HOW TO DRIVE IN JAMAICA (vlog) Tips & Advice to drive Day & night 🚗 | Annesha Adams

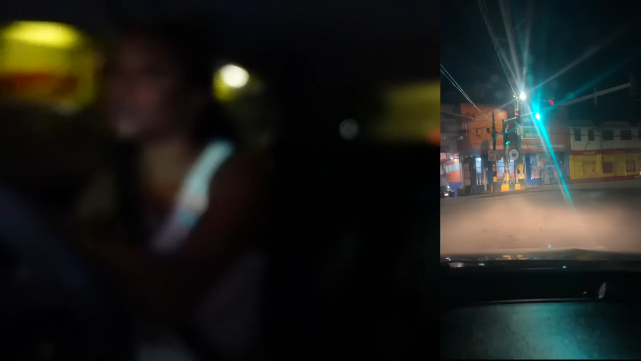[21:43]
I have to go through these lights because even though it's night and it's telling me that I can go,